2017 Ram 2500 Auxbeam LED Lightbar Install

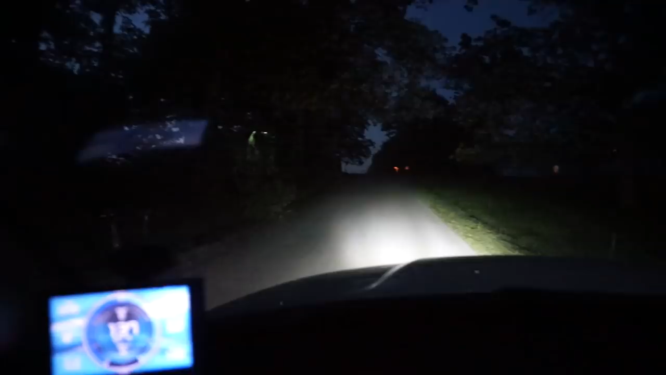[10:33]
headlights headlights headlights aux beam headlights aux beam and fog lights we lit we lit